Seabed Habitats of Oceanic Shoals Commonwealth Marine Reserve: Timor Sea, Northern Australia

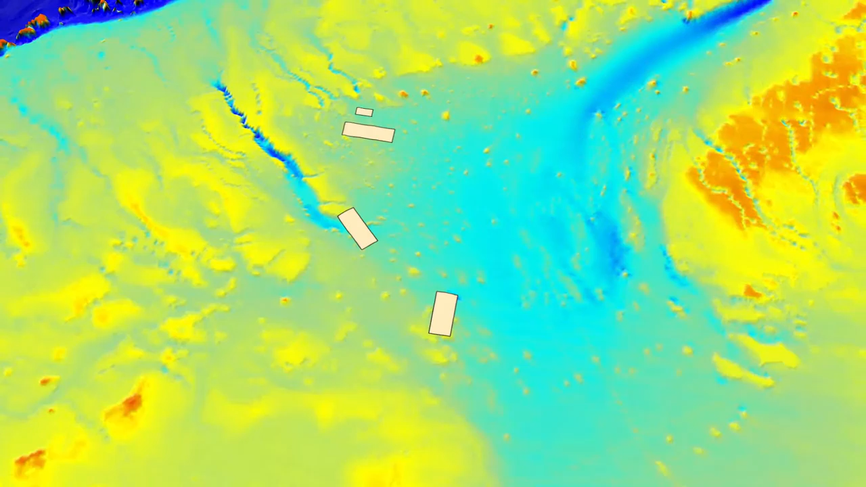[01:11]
New 3D maps of the seafloor reveal a highly diverse underwater landscape,
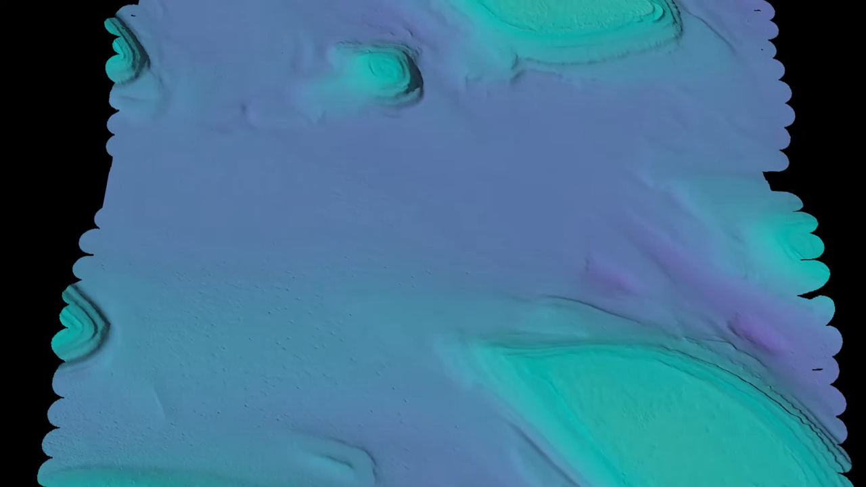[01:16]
characterised by a series of undersea islands known as pinnacles,
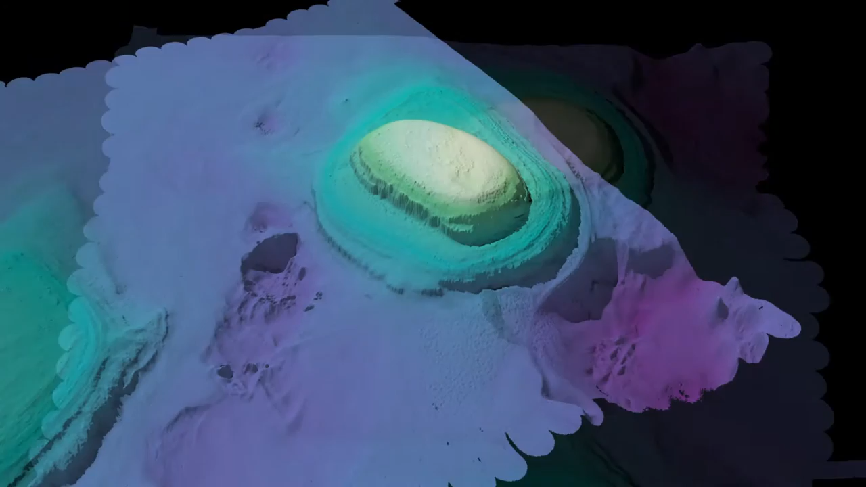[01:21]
surrounded by a mostly flat to gently undulating muddy seabed. The pinnacles are up to 80 metres high and comprise carbonate rock,
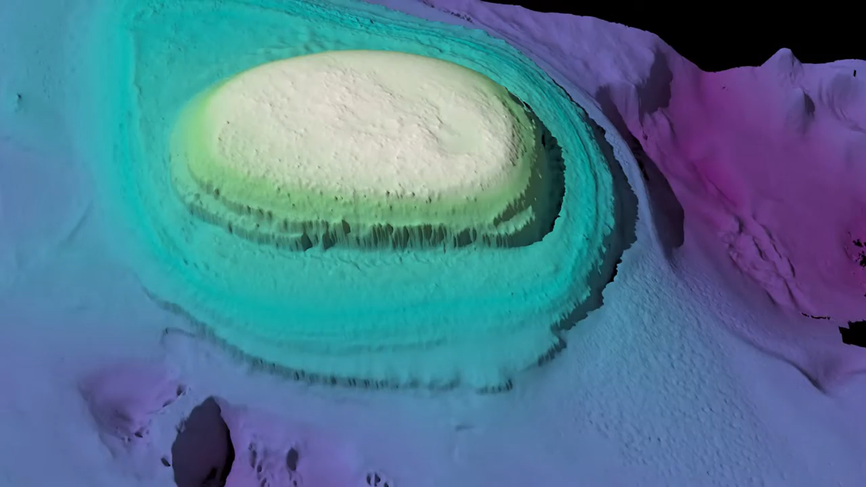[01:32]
which provides a firm seabed upon which sponges and corals grow.